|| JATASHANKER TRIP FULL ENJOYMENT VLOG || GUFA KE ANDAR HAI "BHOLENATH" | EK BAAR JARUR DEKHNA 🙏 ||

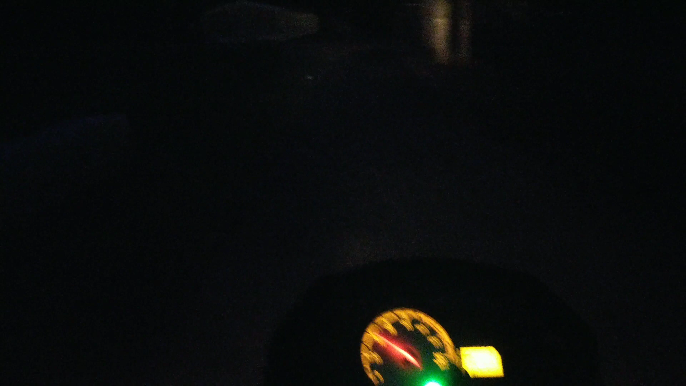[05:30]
ये है भाई जैसा सुनता ना, तो यहाँ सबसे बताना, मेरे गाड़ी का लाइट तिरछा जा रहा है बिकॉज एक्सीडेंट में वो होया है, तो उसको मैं बनवा रहा था लेकिन बन नहीं पाया वो।